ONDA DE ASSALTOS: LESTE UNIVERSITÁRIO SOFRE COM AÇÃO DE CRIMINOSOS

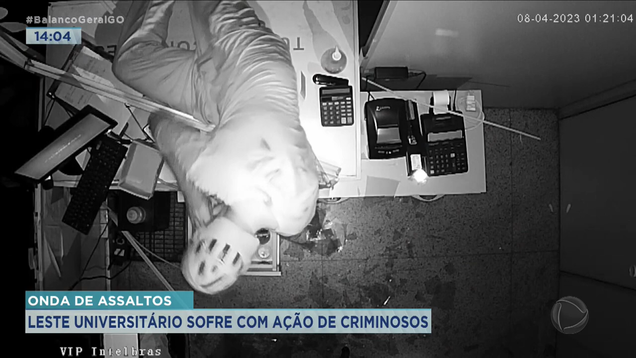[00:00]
As imagens de câmera de segurança mostram mais um furto no setor leste Vila Nova.
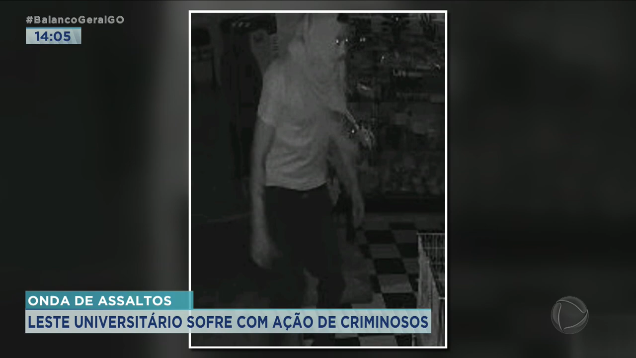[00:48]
Esse flagrante um até tampa o rosto com uma camiseta, mas esse outro parece não se importar.